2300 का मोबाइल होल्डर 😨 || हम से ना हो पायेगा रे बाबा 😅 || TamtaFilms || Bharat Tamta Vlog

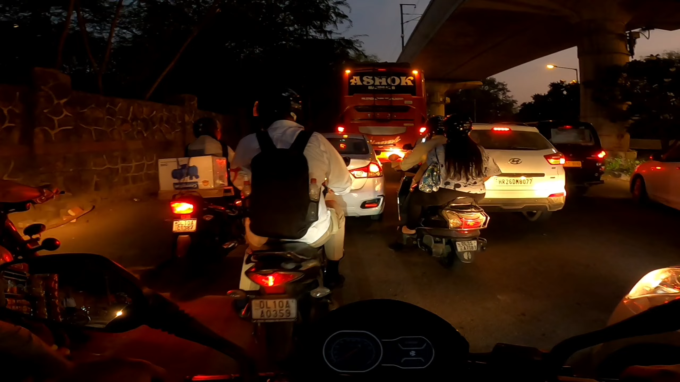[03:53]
बड़ी मुश्किल से मैं उस ट्रैफिक के अंदर से बाहर निकला हूँ दोस्तों, और ये देख सकते हैं सस्ते यूट्यूबरों का हाल,
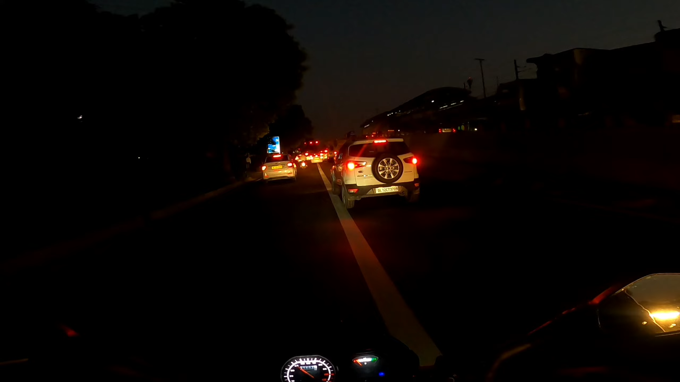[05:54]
दोस्तों वीडियो में भी कुछ है नहीं ज्यादा दिखाने के लिए, क्योंकि आपको पता ही है अंधेरा हो गया है, GoPro मेरा अंधा भी हो चुका है।
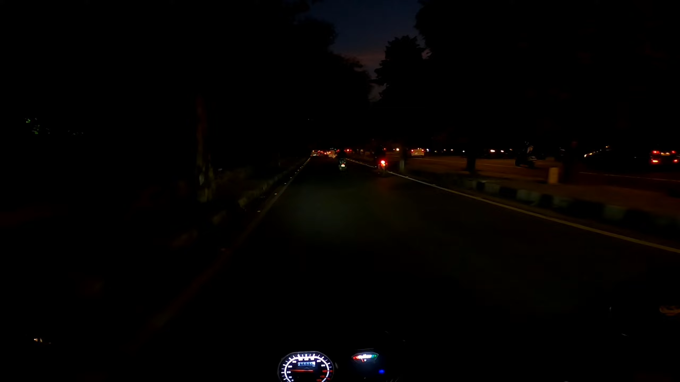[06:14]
ज्यादा कुछ नहीं कर सकता अब, क्योंकि मैं आपको पता है अंधेरे में क्या ही दिखाऊंगा।